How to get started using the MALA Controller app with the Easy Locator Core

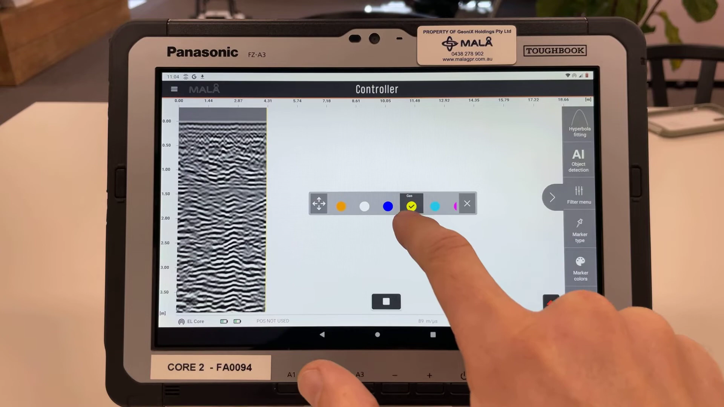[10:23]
the Australian standards which is orange being electric, white comms, blue water, yellow gas and so on. So if you select that marker here that you want to put into the data it will remember that. So let's say we choose gas. I'll exit off here. I'll come back to marker type. It's already selected the gas one there.
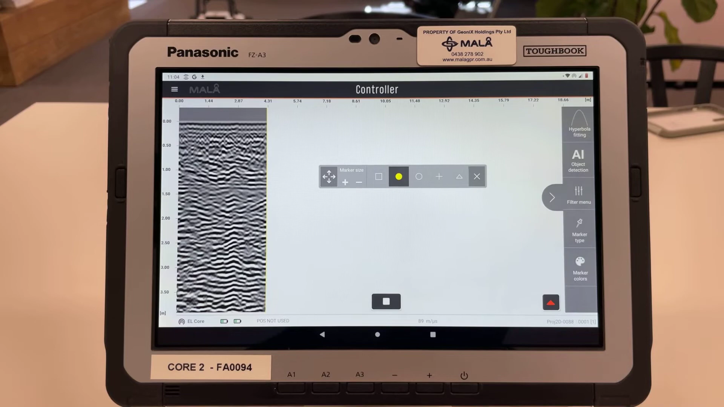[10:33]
We can change it but I'll just leave it. Let's put a marker in the data. I've found something great. I've put the marker in. I'm trying to identify it as gas or what I believe to be gas. Now if I click this marker you'll see it will give me a lot of information. It gives me a horizontal output from the side of the marker illustrating the depth and it also gives me a vertical line which indicates the change. We can also change at the top here the idea of the marker.
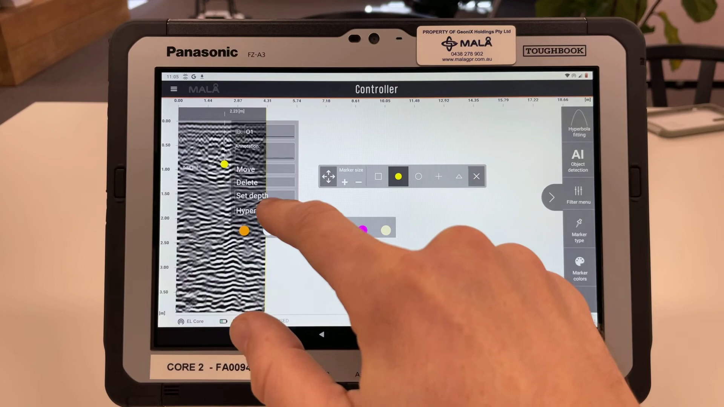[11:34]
If you had a pothole next to a line that you just took and you could measure down to the hyperbola or to the anomaly that you're looking at then you could set the depth here of that known marker which is fantastic. You can also choose to hyperbola fit off this marker which is great because it chooses the absolute it fits the hyperbo directly to the marker so you don't have to mess around moving it. So that's a great feature there.
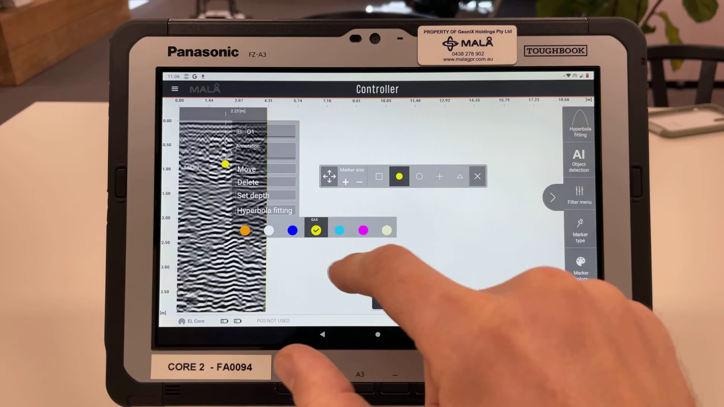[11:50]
You can also remove the marker if you're not happy with its location. I'm gonna exit off here and I'm gonna click on the screen and I could continue locating now or I could stop my profile by pushing this stop function here and then I could continue locating. So this is a brief intro to the controller app and if you have any questions feel free to contact Marla GPR Australia via email or via phone and I'll put both those contact